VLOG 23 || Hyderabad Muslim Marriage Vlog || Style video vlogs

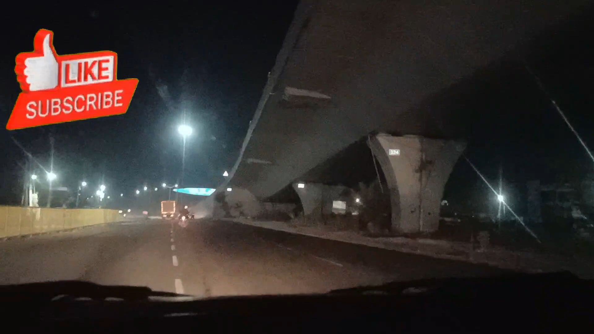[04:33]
ये 17 किलोमीटर का है, 17 किलोमीटर्स का ब्रिज है ये।
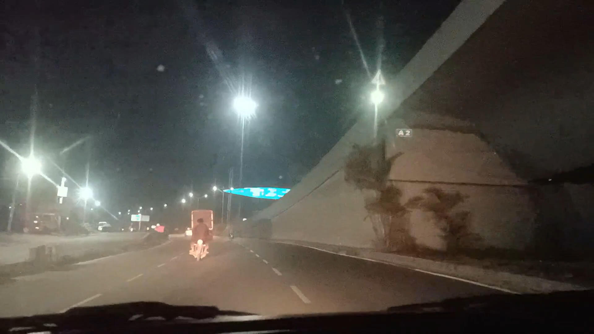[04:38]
ये मेहदीपट्टनम से स्टार्ट होता तो यहाँ पर ख़त्म होता। देखिए ये है एयरपोर्ट ब्रिज।
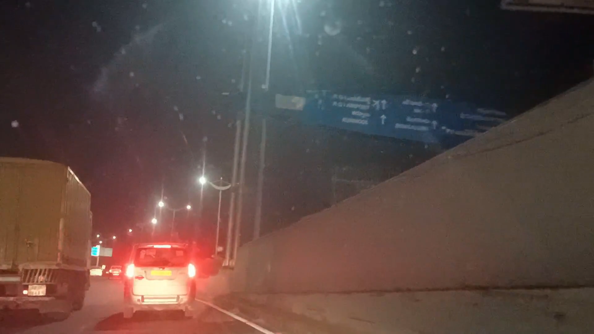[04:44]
अभी हम जा रहे हैं कॉफ़ी के लिए, रात के
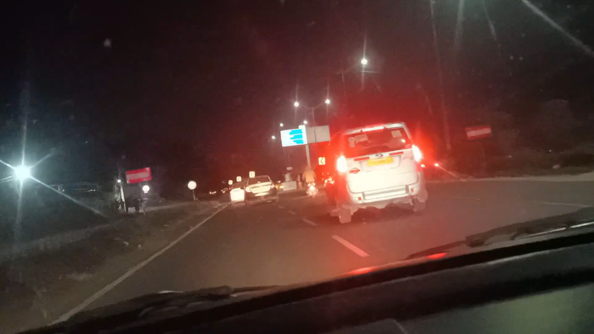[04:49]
12:30 हो रहे हैं अभी, तो अभी कंस्ट्रक्शन भी चल रहा है शमशाबाद रोड का, अभी यहाँ पे ब्रिज का आई थिंक है।
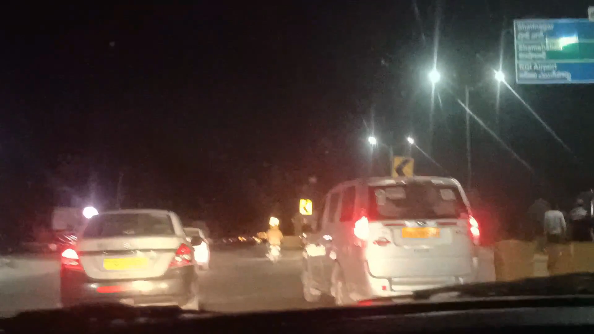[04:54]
तो कॉफ़ी अपने को मिलेगी सलमान कॉफ़ी? हाँ मिल जाएगी, मिल जाएंगी बोल के बोल रहे हैं मेरे भांजे सलमान हैं।
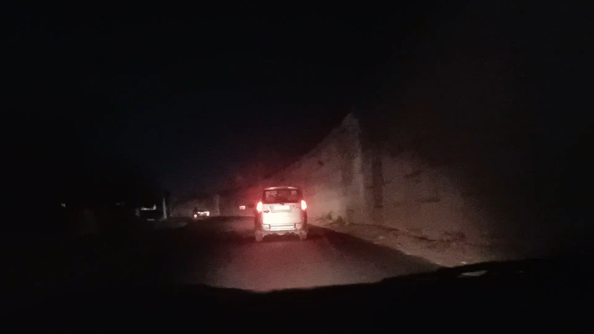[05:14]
चलिए देखते हैं कॉफी कैसी है यहाँ की, टेस्ट करेंगे अभी।
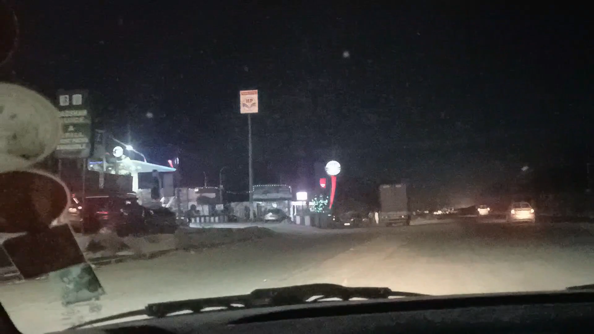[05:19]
ये देखिए कॉफी शॉप आ चुकी है अभी। उतर के जाना